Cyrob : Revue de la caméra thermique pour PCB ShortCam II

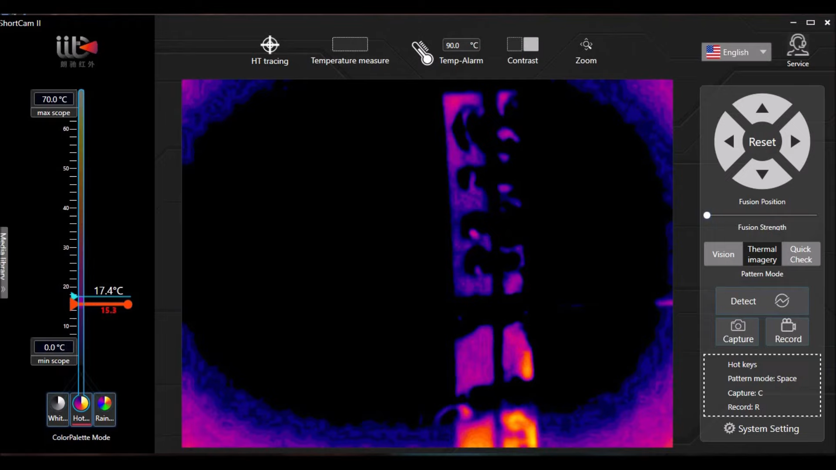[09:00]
On screen: scale top 70.0°C, scale bottom 0.0°C
à ce curseur on va dire un petit peu la différence qu'il y a entre l'image réelle voilà ou infrarouge là on n'a que l'image infrarouge et donc quand on est en infrarouge comme
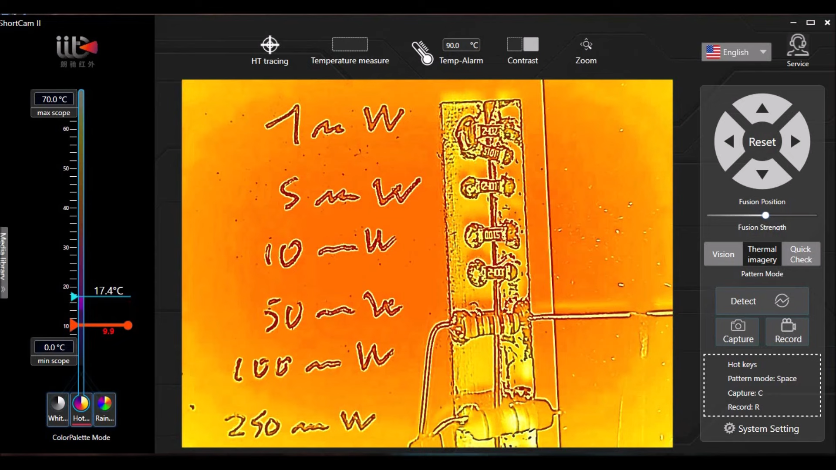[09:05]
On screen: scale top 70.0°C, scale bottom 0.0°C
on voit on peut changer ici la gamme généralement on peut la mettre ici assez basse parce que moi ce que je veux regarder c'est les différences pour l'instant mon circuit il est pas branché donc on voit qu'on arrive quand même même dans ce mode là
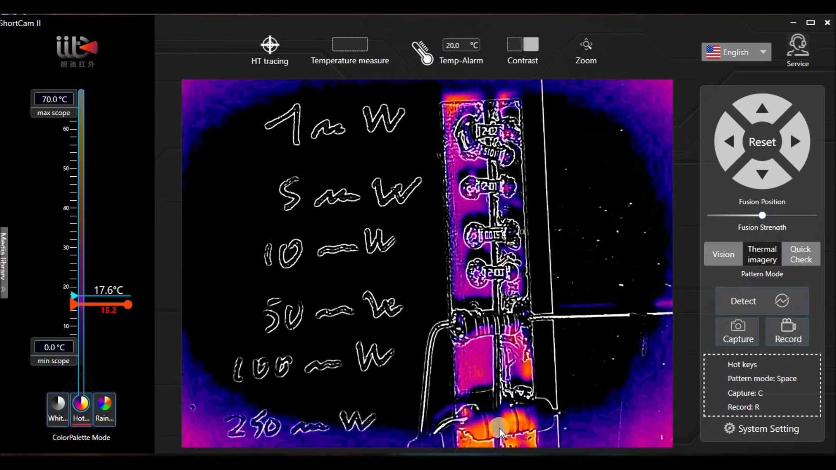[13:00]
On screen: scale top 70.0°C, scale bottom 0.0°C
lié au fait que peut-être alors déjà elle n'est peut-être pas bien centrée a priori ça a l'air de jouer un petit peu mais bon c'est pas à priori quand même très génant donc là je vais mettre le montage sous tension et on va regarder ce que ça donne alors c'est parti donc voilà
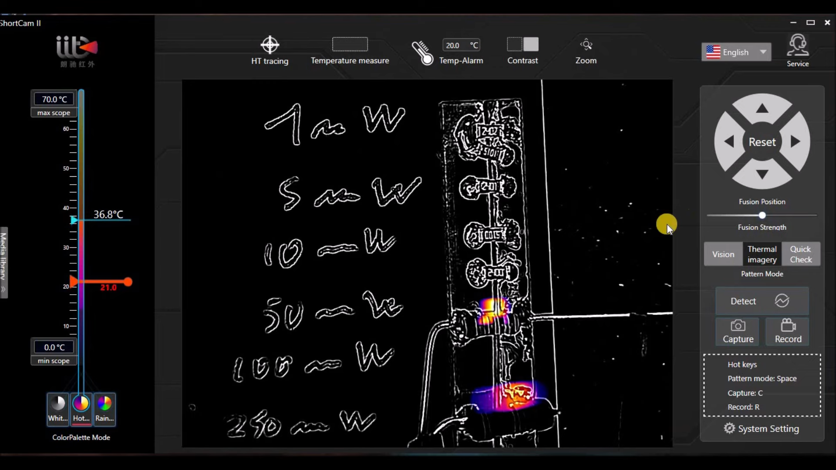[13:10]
On screen: scale top 70.0°C, scale bottom 0.0°C
là je suis donc en train de mettre sous tension alors on voit déjà là bien le décalage qu'il y a mais décalage qu'on voit que je vais pouvoir régler grâce ici
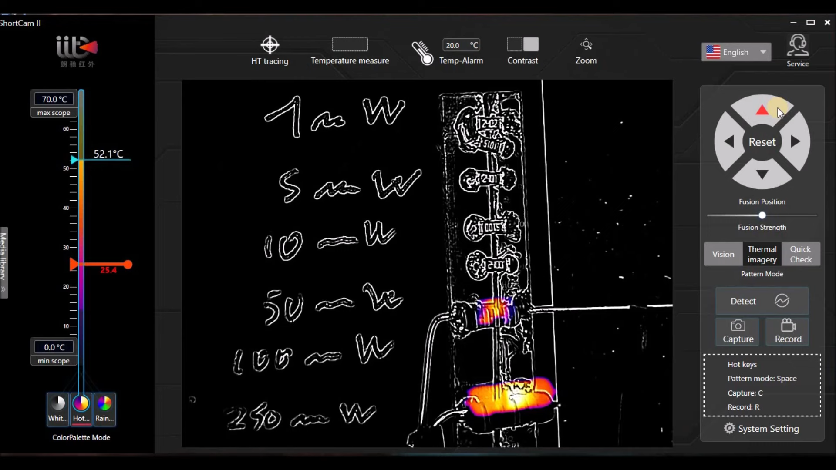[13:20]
On screen: scale top 70.0°C, scale bottom 0.0°C
voilà aux flèches ce qui me permet de bien recadrer l'image thermique avec la réalité alors là on voit
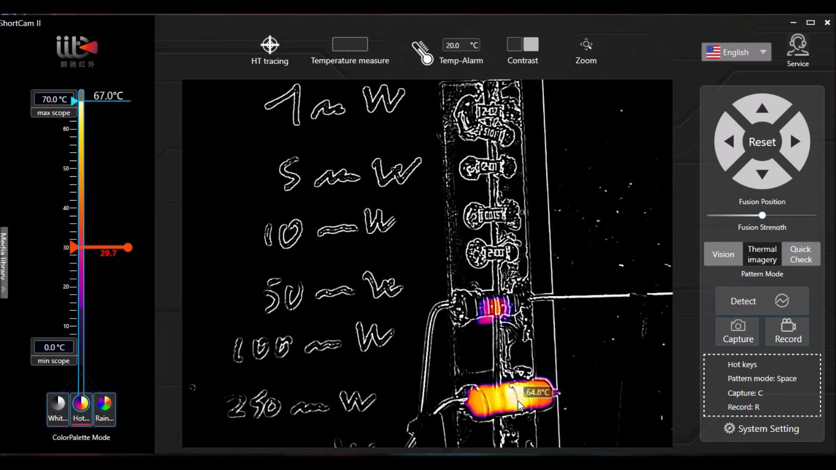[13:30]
On screen: scale bottom 0.0°C
tout de suite que celle-là c'est celle qui chauffe le plus ce qui est ma foi assez normal et on voit aussi que la température max
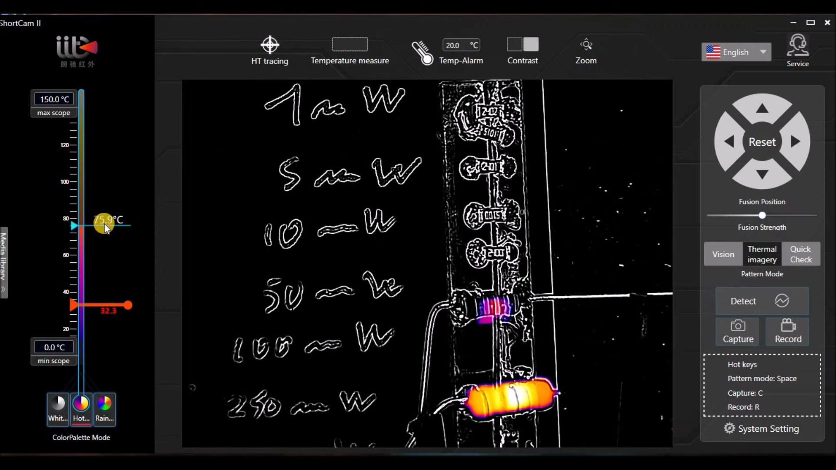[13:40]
On screen: scale top 150.0°C, scale bottom 0.0°C
détectée ici à gauche se monte en fait quand je disais que c'est la température de la pièce c'est la température la plus grosse qui détecte peut régler derrière donc automatiquement voilà à la plage donc là par exemple si je reste comme ça là on peut voir que on voit clairement ici qu'il y a une température vraiment très haute de 88 degrés je peux mettre d'ailleurs le fameux tracking qui me montre le point le plus froid et le point le plus haut
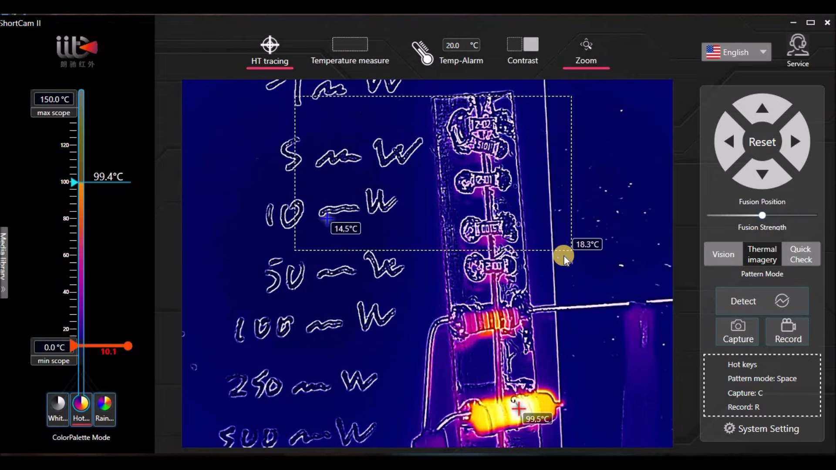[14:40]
On screen: scale top 150.0°C, scale bottom 0.0°C
et donc on voit bien celle-ci ici qui chauffe et là celle-là on les voit un peu mieux maintenant on peut bien sûr zoomer et on voit quand même que dans ce mode zoom là elle dissipe quand même on arrive à voir qu'elle dissipe une certaine
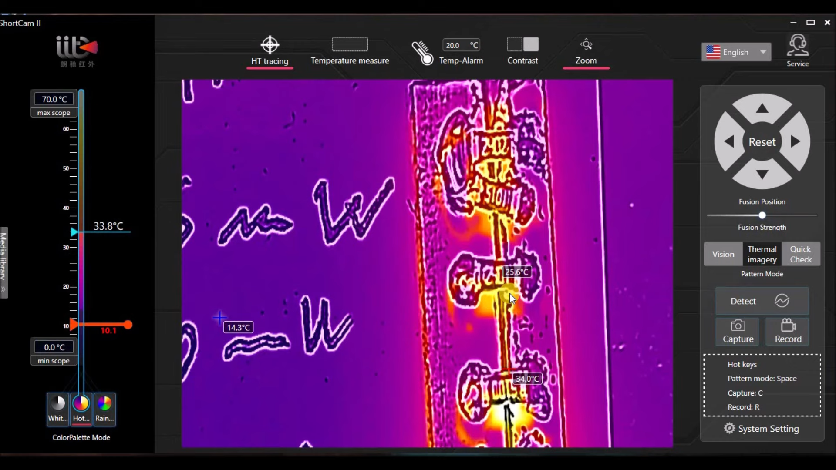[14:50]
On screen: scale top 70.0°C, scale bottom 0.0°C
température même si bien sûr vu le niveau de puissance c'est relativement bas mais voilà on peut toujours régler ici le seuil de façon à le voir donc là on voit que celle-là même si elle dissipe que 50 mW on voit quand même qu'elle dissipe plus que celle-ci et
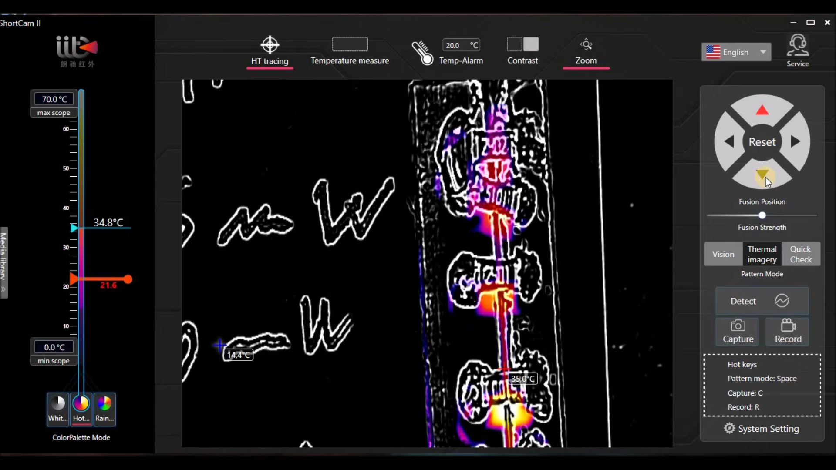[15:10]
On screen: scale top 70.0°C, scale bottom 0.0°C
bien sûr en fonction du zoom là on peut toujours faire cette correction voilà qui va permettre donc de bien aligner là les deux images
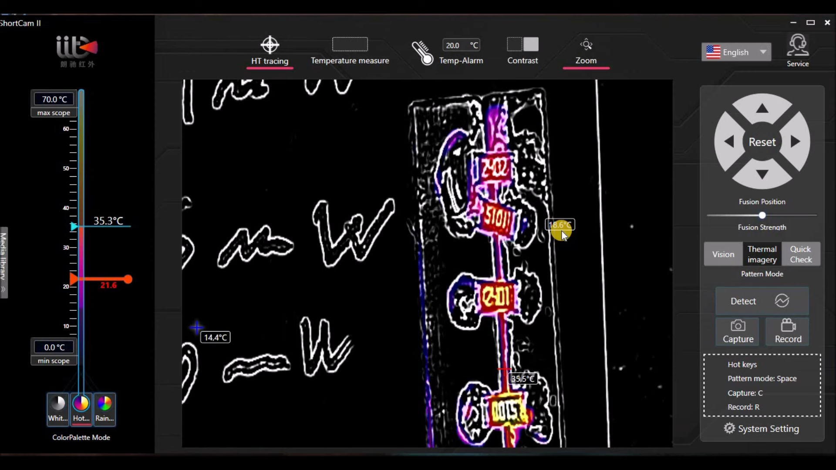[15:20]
On screen: scale top 70.0°C, scale bottom 0.0°C
et à tout moment donc on peut revenir ici comme ça on voit qu'en fonction du zoom ça change aussi justement éventuellement un peu ce décalage enfin là on peut toujours facilement donc le détecter alors on a ensuite ce mode quick check là